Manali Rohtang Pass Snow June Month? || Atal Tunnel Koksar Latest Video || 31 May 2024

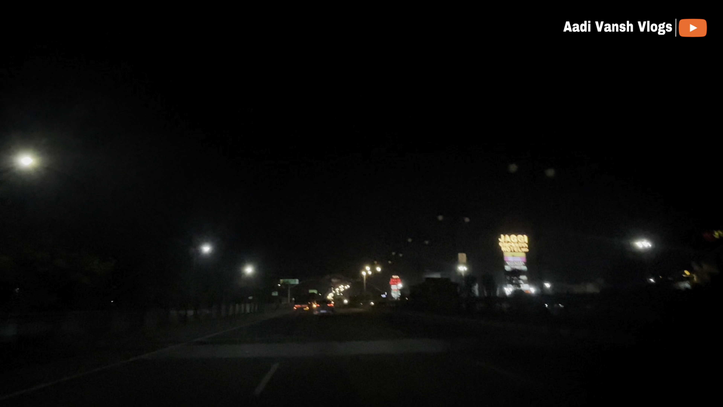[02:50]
लो जी हम पहुँच गए हैं अम्बाला हरियाणा। और इस पे इस हाईवे पे सबसे अच्छा रूट यही लगता है, जब इसको देखते हैं ना धनुष्मान को और ये
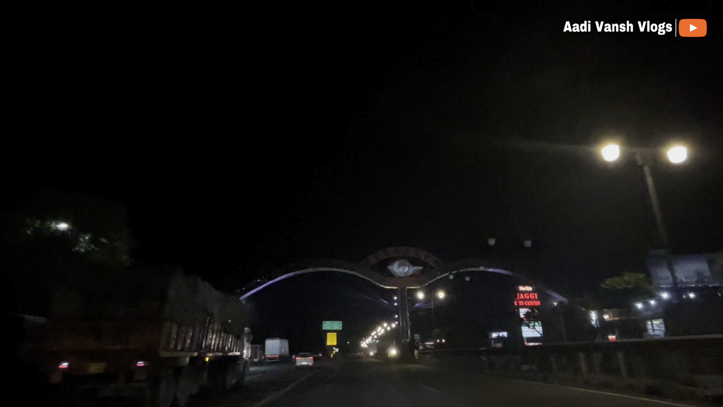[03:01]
शंख जो ऊपर लगा हुआ है, इसको देखते मन खुश हो जाता है। क्यों? करण भूमि। अब पंजाब शुरू हो जाएगा, अब पंजाब स्टार्ट हो जाएगा भाई।
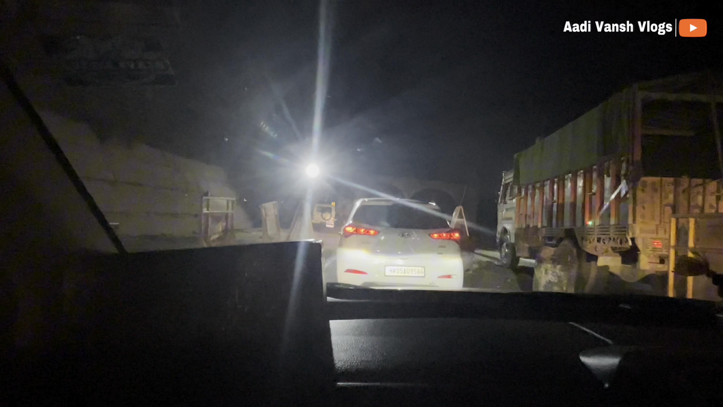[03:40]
हमने हिमाचल में एंट्री कर चुके हैं और हिमाचल का गेट, और रात के बज रहे हैं दो, ये देखो।